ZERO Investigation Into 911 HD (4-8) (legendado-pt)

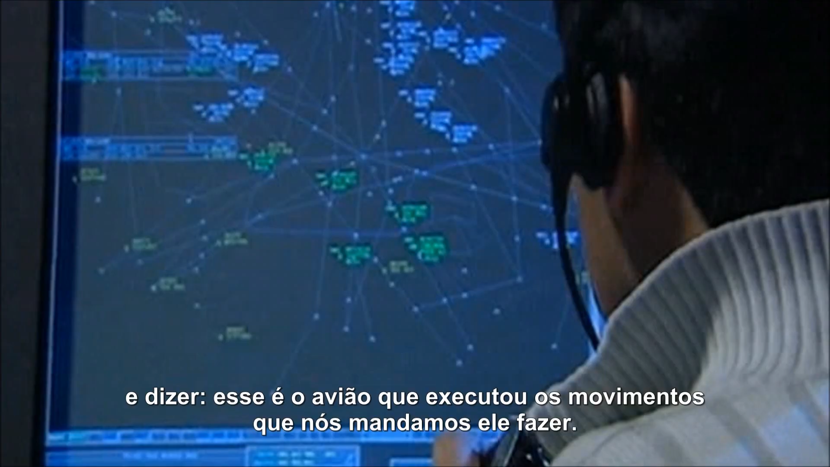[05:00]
there's an aircraft, there's a target that just executed the turns I told.